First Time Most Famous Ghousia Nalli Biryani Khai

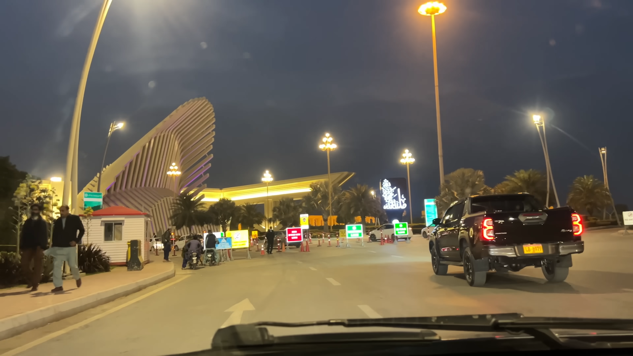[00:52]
ओ वाह, यहाँ से अभी एंट्री है जी,
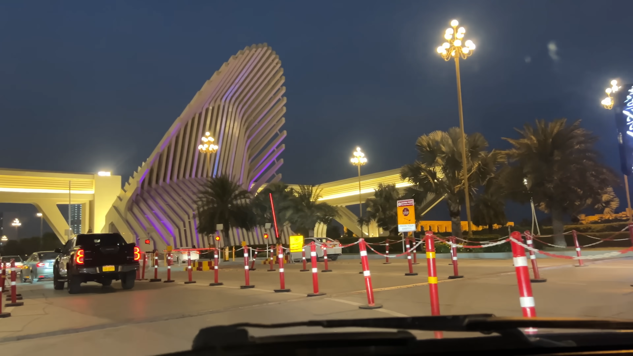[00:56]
माशाल्लाह एंट्रेंस देखें जी कितना खूबसूरत बनाया हुआ है,
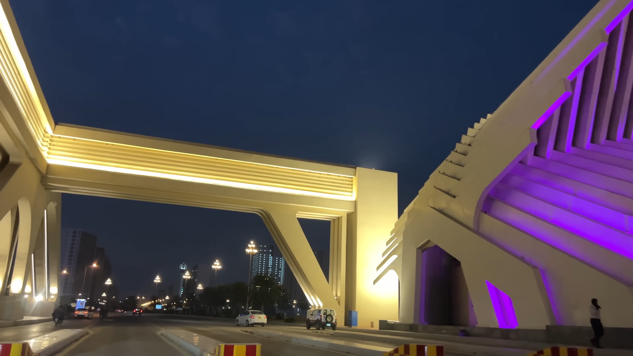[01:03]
माशाल्लाह क्या बात है, लेवल कर गए।
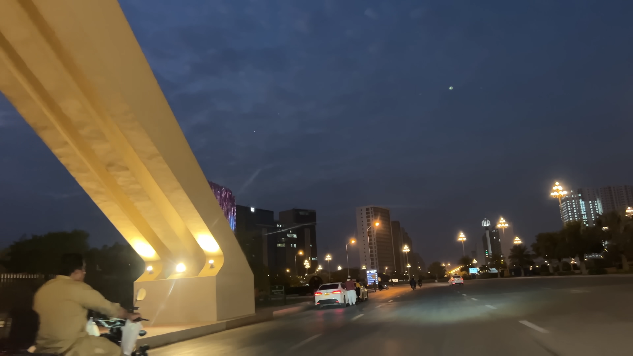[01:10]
इस तरफ से भी देखें माशाल्लाह बिल्डिंग
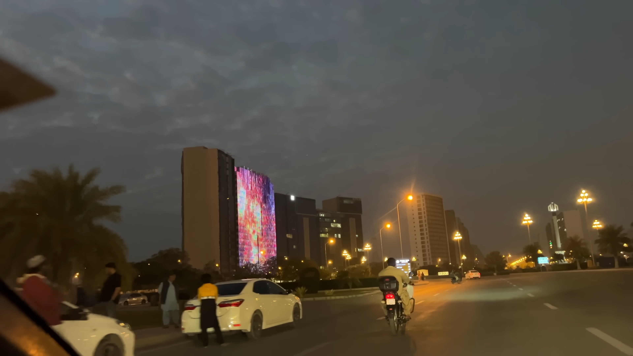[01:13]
जो है वो सारी लाइटों से ऑन है जी।
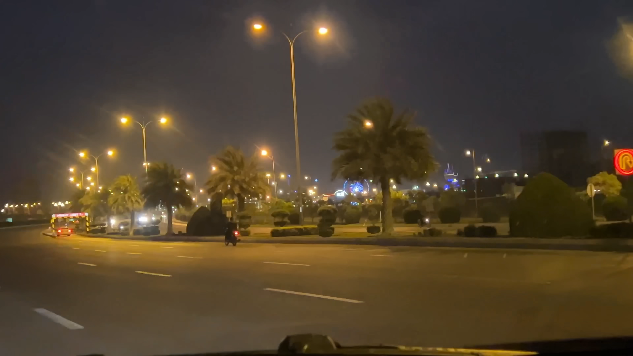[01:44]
और कितना प्यारा लग रहा है माशाल्लाह, लाइटिंग की हुई है सारी।
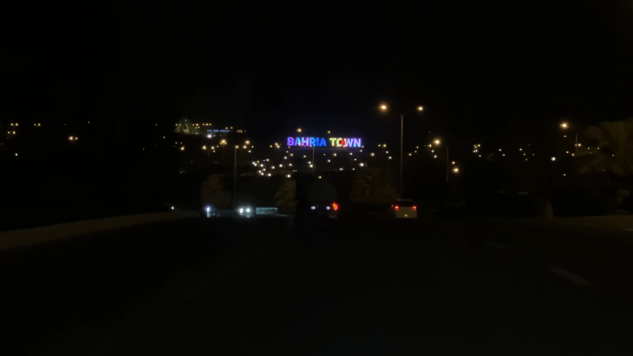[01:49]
ये देखे माशाल्लाह सामने बहरिया टाउन कितना खूबसूरत लग रहा है,
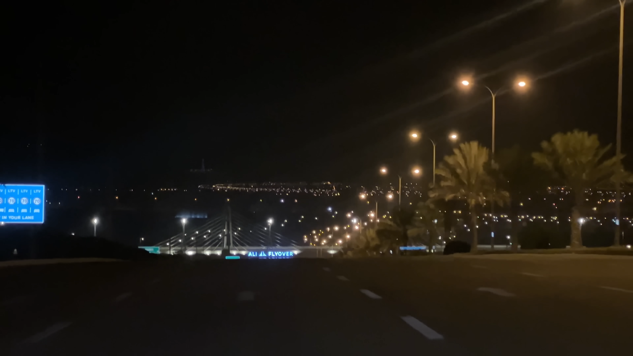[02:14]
माशाल्लाह यार कितना खूबसूरत है यार, ये सीन बहुत मजे का है यार, क्या बात है। सामने देखें जी माशाल्लाह, वाकई रोशनियों का शहर है जी कराची, बहरिया टाउन जी हमें बहुत पसंद आया जी।